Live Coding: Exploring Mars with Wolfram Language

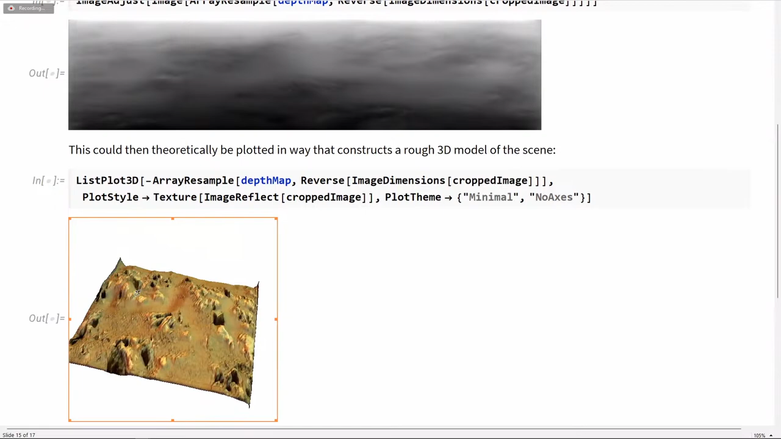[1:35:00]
and it's impressive that this comes from an AI. However, I would take the accuracy of this depth map with a huge, huge grain of salt,
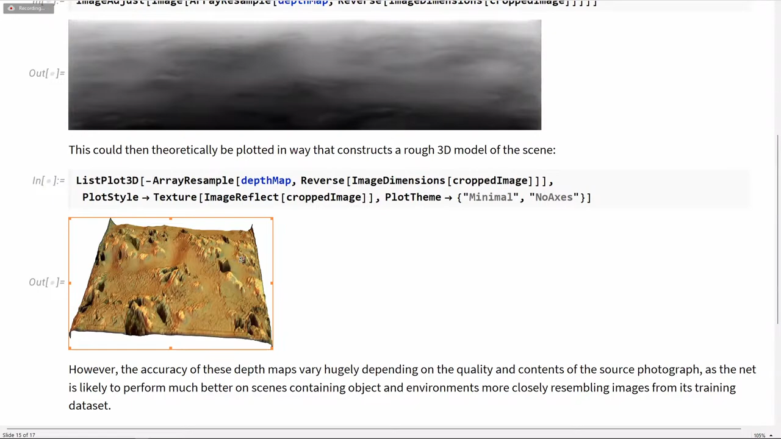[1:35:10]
especially since I'm pretty sure this, I mean, the wild data that is used to train this, it is data that is that contains no humans and nothing kind of man-made. I think that is the point of it. However, yeah, I would, this is kind of really